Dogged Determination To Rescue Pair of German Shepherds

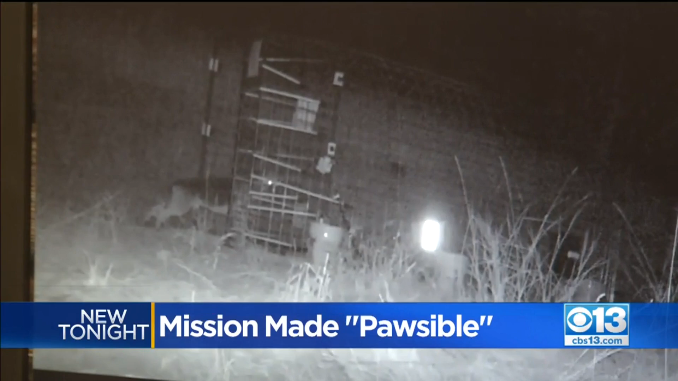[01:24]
BRAGG WOULD WATCH THESE VIDEOS LIVE ON HER PHONE. SO YOU SEE HIM SNIFFING AROUND INSIDE THE TRAP BUT NOT FULLY TRUSTING THE TRAP YET. FINDING THE RIGHT COMBINATION OF FOOD TO COACH THE TWO INSIDE THE CAGE WAS NOT EASY.